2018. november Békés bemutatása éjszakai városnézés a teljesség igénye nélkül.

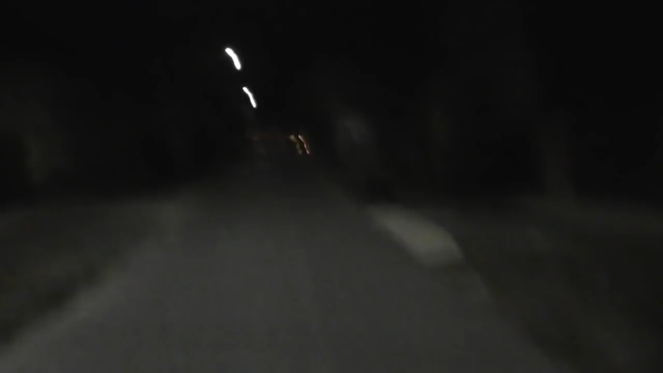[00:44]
Na itt már azért egész jól lát a kamera ez éppen a kis Pince utca vége vagyis hát eleje, hogyha a kezdőpont felől nézzük de majd a főtéren még próbálkozok videózni szállata sikerül meg majd ott a ott a média központnál,